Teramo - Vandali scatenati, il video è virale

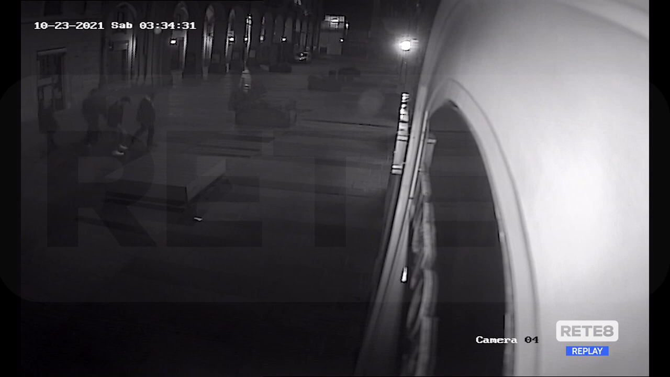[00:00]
Dopo l'ennesimo atto vandalico registrato a Teramo, lungo corso San Giorgio, l'assessore della Polizia Municipale Maurizio Verna ha pubblicato sul proprio profilo Facebook un video che immortale all'episodio avvenuto la notte fra venerdì e sabato. Le immagini di una telecamera di videosorveglianza mostrano un gruppetto di 5 giovani che le 3.34 passa accanto ad una delle fioriere. In due si staccano dalla comitiva e ribaltano in grande vaso rettangolare e scappano via verso i portici del bar Grande Italia.